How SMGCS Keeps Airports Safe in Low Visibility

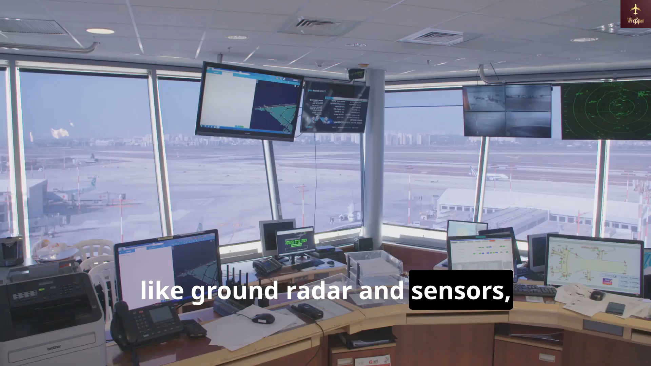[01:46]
Surveillance systems like ground radar and sensors help air traffic controllers monitor the exact positions of aircraft and vehicles on the ground.